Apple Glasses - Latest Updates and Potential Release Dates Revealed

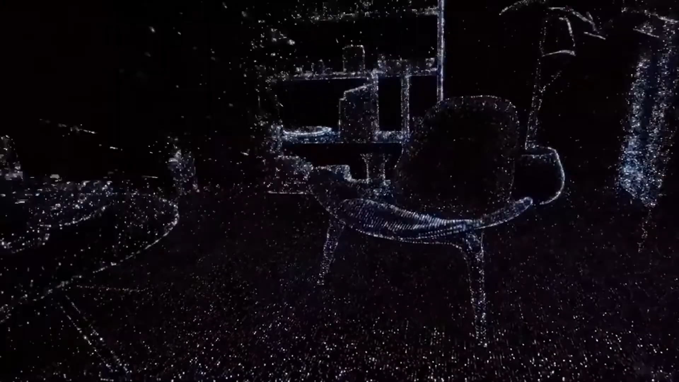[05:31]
It has a LiDAR scanner on the right temple, but no other cameras for privacy reasons. But this could change in the future policy.